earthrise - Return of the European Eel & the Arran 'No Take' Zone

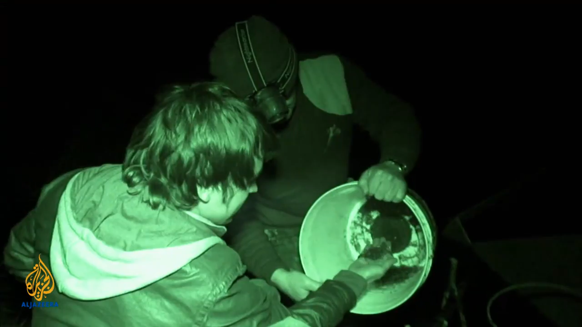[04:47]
That is quite a crazy sensation, look at them.
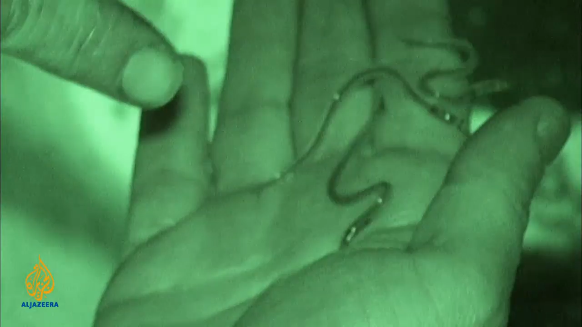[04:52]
You've got to say, you've got to cheat on respect, they swam a long way to get here, so if I can not lose one other, I'll be happy.
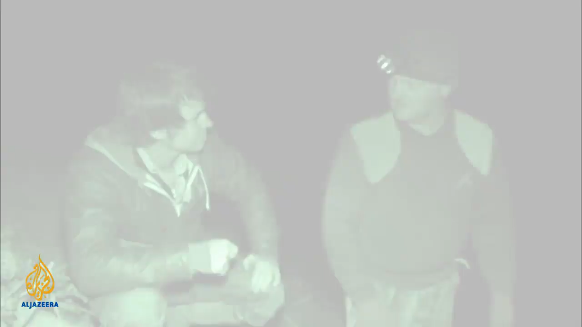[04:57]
All right, so what? No, that's good, go for it, go for it. It's coming down, is it?